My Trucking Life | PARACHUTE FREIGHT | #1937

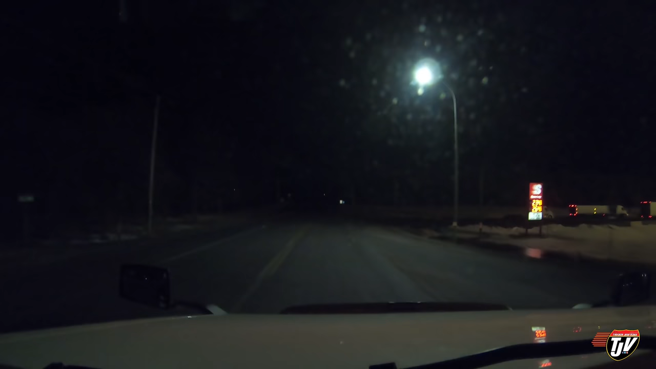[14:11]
Alright. Went to several truck stops and rest areas already and everything is full. So let's see if this one's full too. Kinda looks like it is. Proceed to the highlighted route. We made it through the city at least, but we've been trying to find somewhere to park. Unsuccessfully. Hmm.